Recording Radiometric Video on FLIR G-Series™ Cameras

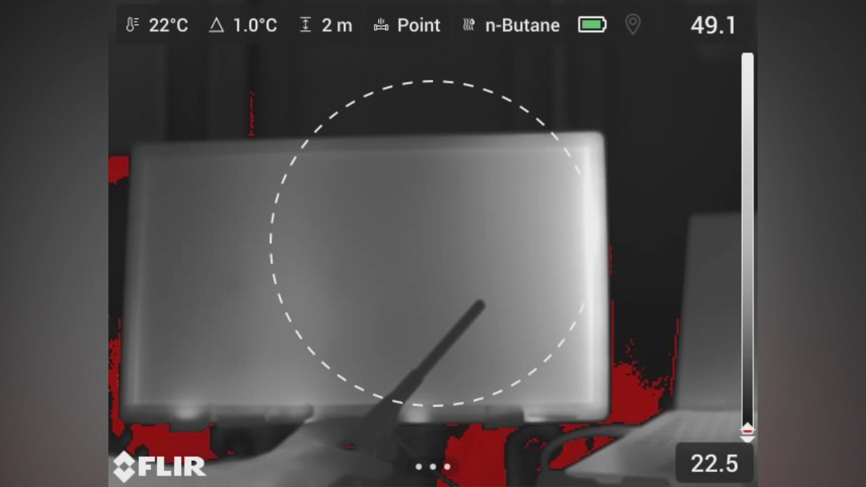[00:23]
quantification reading in a FLIR QL320 at tablet similar to the Q mode feature on the previous GF series of cameras to do this you go into mode selection and set up the camera through the settings to tell it
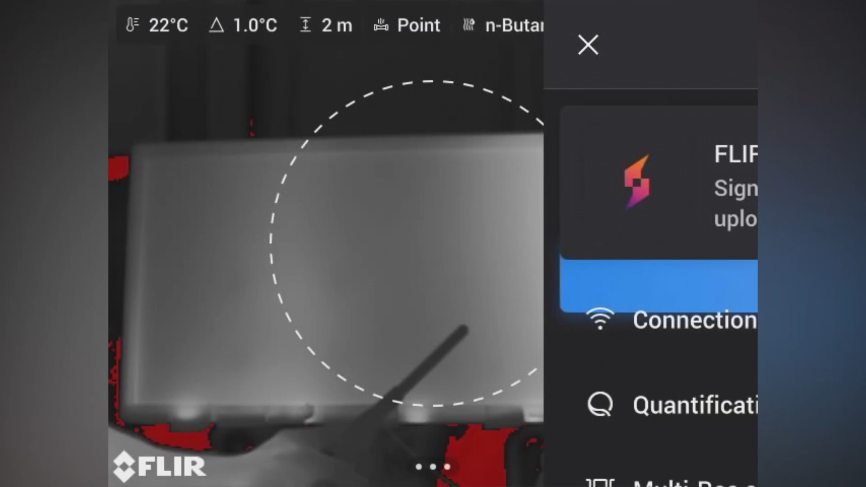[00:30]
to record an additional video that allows you to post
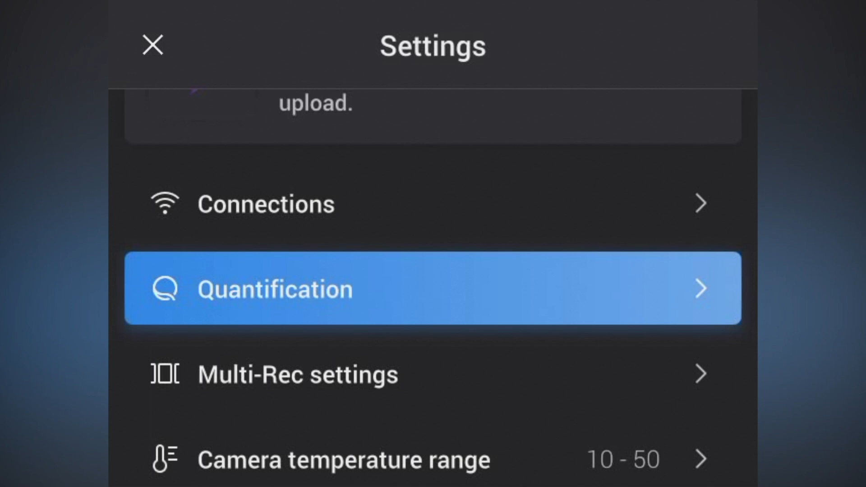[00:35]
process a quantification run go into quantification and click save radiometric recording from off to on
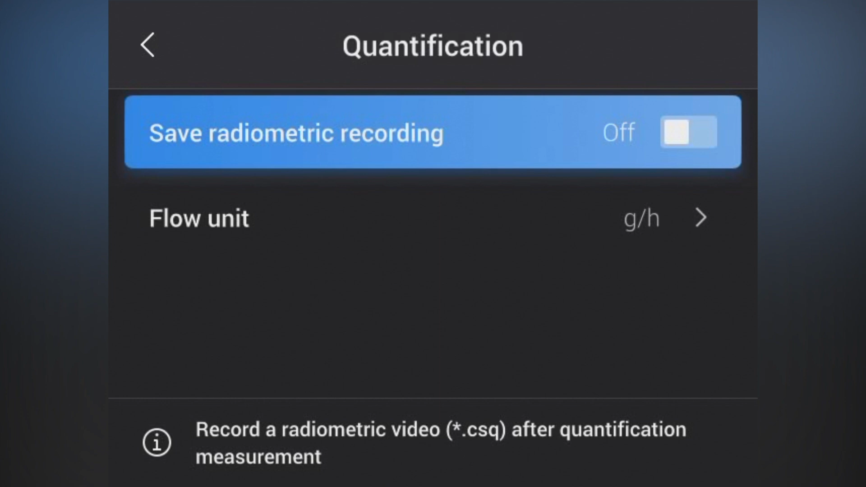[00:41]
now you've set the camera up to do a post analysis which will happen after you run your quantification feature you'll run your 10
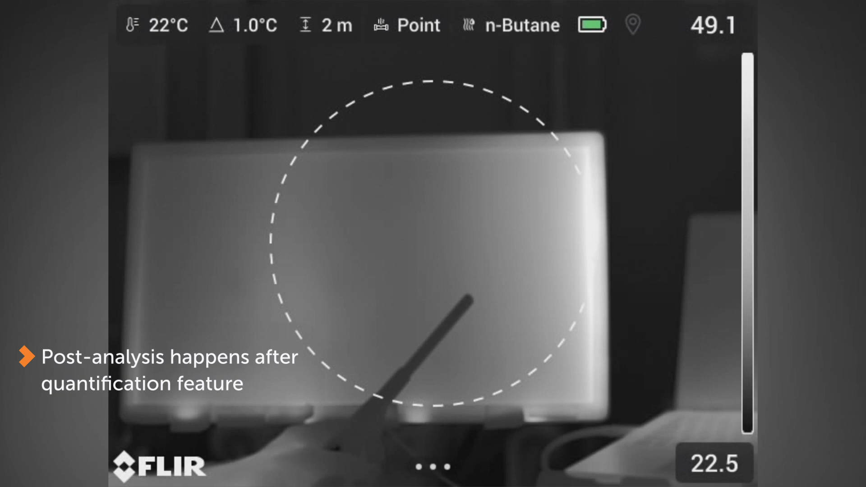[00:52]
second quantification have a quick pause to show a visual camera and then it will record an additional 10 seconds of your quantification reading via the csq file for post-processing
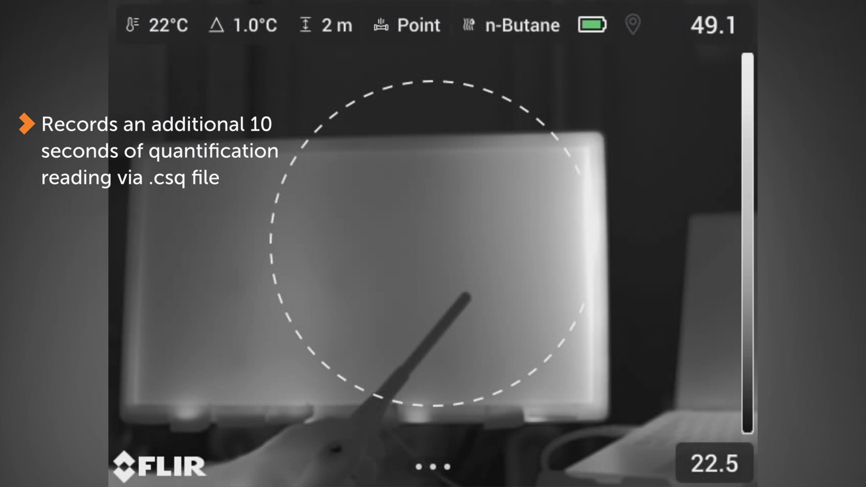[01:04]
using FLIR QL320 and other quantification solution now to make that happen we'll go into quantification and hit start measurements similar to the standard mode you'll be warned to put a camera on a tripod
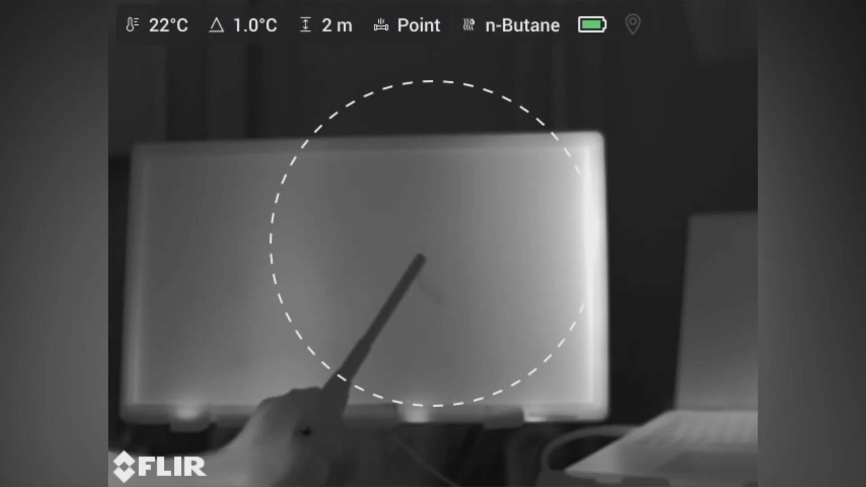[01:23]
when you hit got it you'll see the countdown from five four three two one and then you'll have a quantification run once
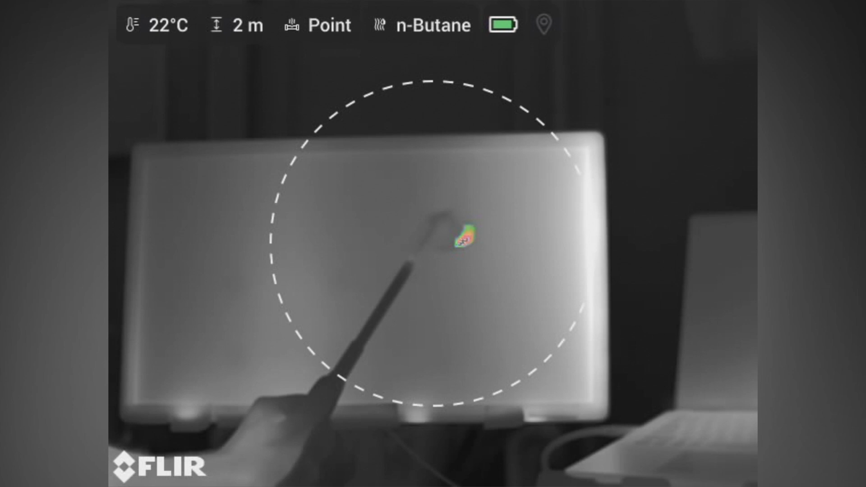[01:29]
it begins quantifying in camera you'll see the colorized plume as it's moving throughout
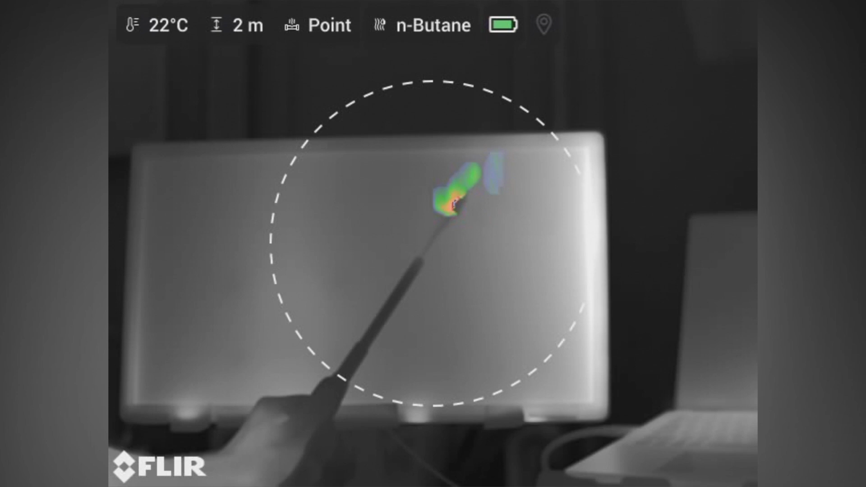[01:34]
your view and you have the capability to quantify the emission from what's happening inside the
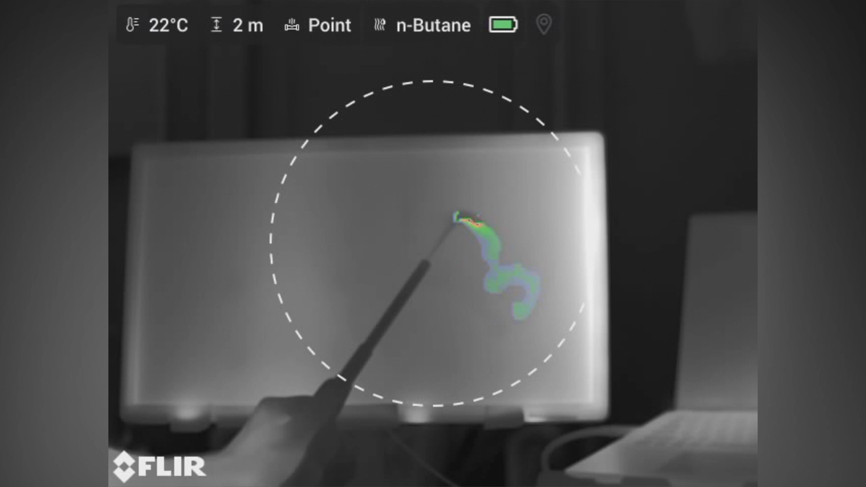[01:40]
circle to what's happening outside the circle you'll again see a quick visual image that shows the end of
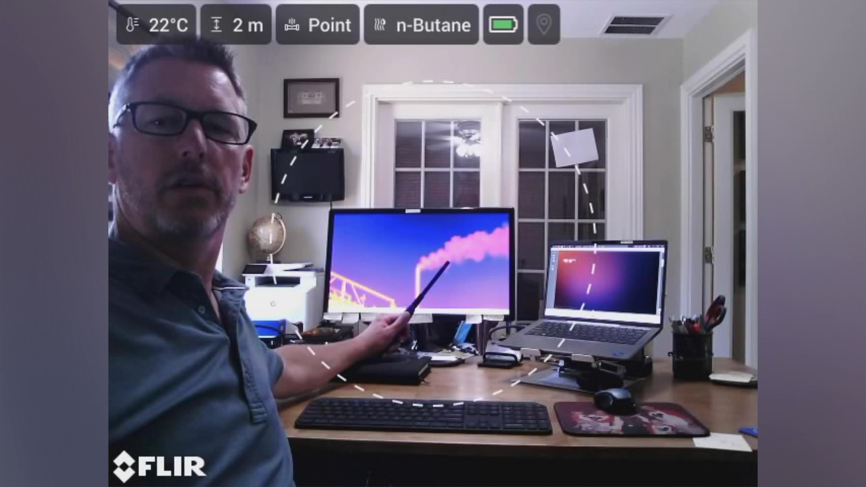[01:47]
the quantification in camera and it will start again with a video recording that is radiometric
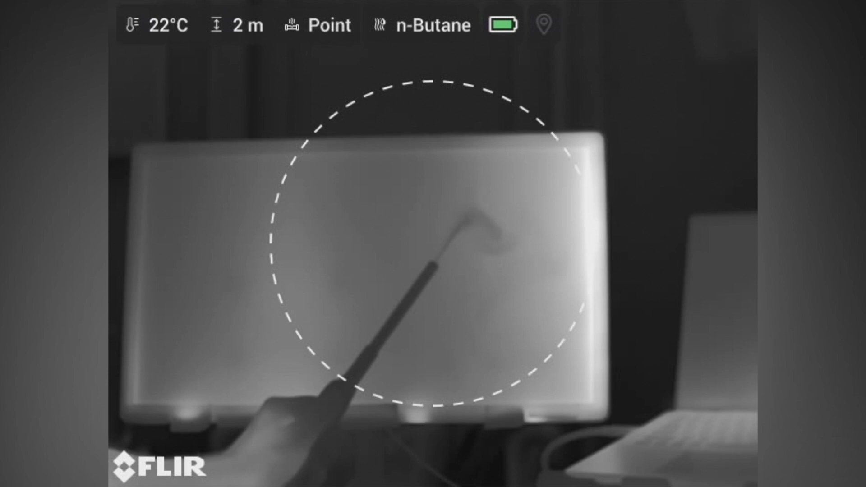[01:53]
and recording so that you can post process the leak in a QL320
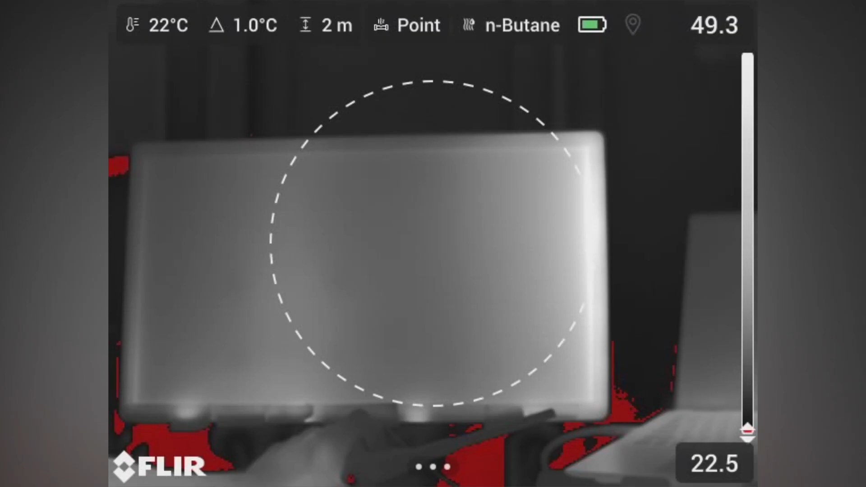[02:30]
camera from FLIR and get ready for another quantification run